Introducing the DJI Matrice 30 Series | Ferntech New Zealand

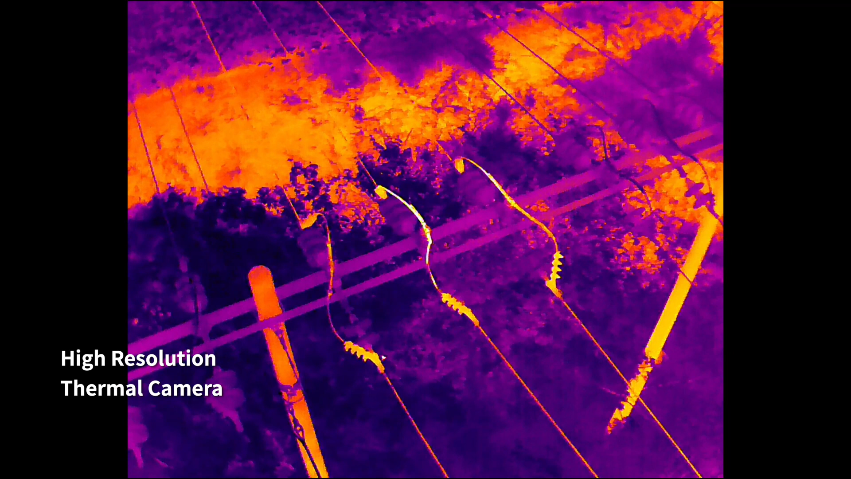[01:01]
high resolution thermal camera efficiently reveals heat sources when
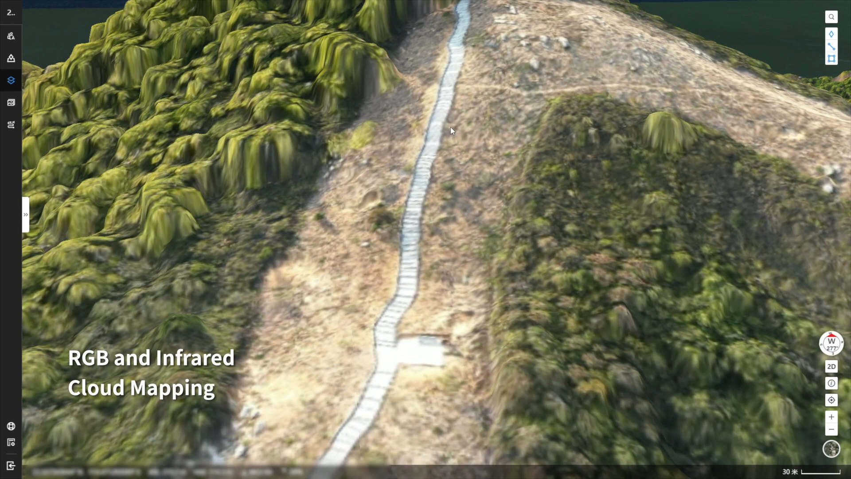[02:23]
or infrared cloud mapping gives you high resolution orthomosaics so